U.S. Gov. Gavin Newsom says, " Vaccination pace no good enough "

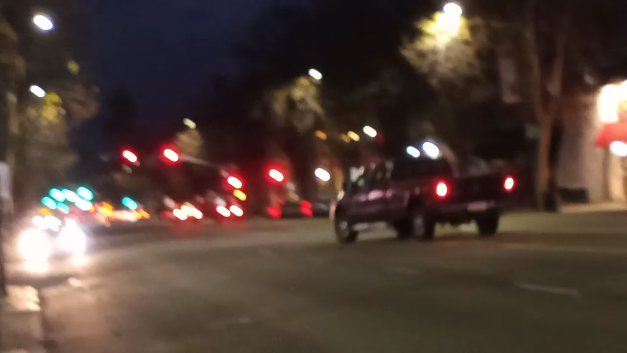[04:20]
and Mexico Lindo, and the other side, all the way is in about 28th Street is the McDonald's and so on,